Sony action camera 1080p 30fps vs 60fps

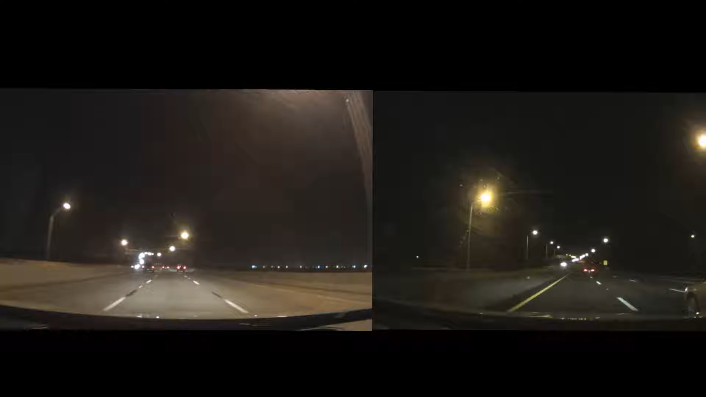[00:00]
hey what's up guys welcome back to another video and in today's video we're comparing the sony action camera shooting in a full 1080p at 30 frames per second on the left side of your screen and on the right side of the screen it's full 1080p at 60 frames per second so let me know in the comment section below which one looks crisper and which one looks sharper they say higher frame rates are not as great in low light but this is what i wanted to compare
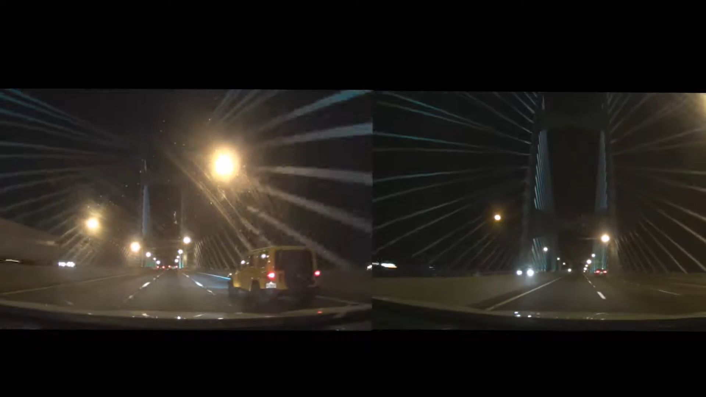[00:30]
two frame rates going over the dames point bridge here in jacksonville florida so let me know what you guys think in the comment section below so